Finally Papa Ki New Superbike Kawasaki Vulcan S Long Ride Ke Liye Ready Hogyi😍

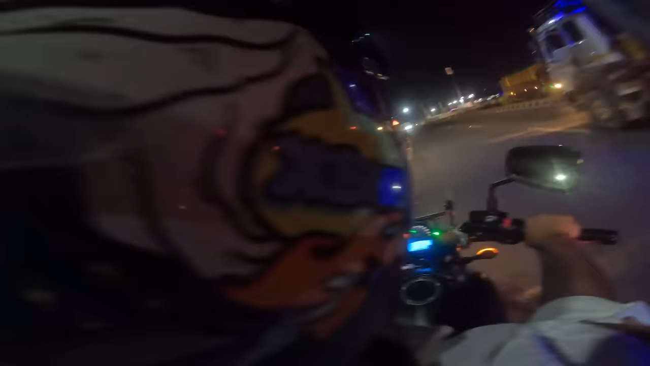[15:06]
चलो चलो थोरा टक करोंड से दूर रहे हैं कर रहे हम तो अपनी लेन में चल रहे हुँ ट्रक वाला पीछे से हौन कर रहा भई
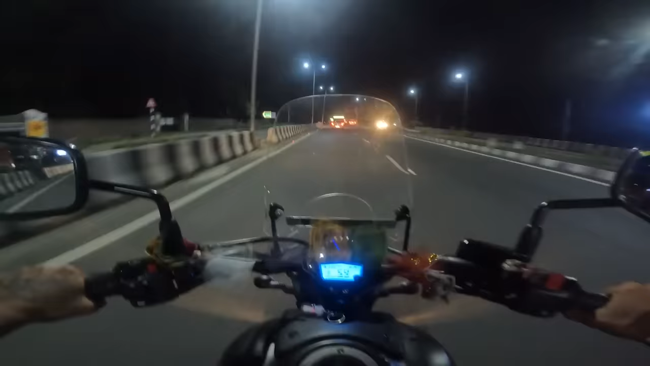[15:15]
आपनी साइड दे रहे हो तब हम पर चीपक रहे हैं अब यह तो बड़ा ट्रक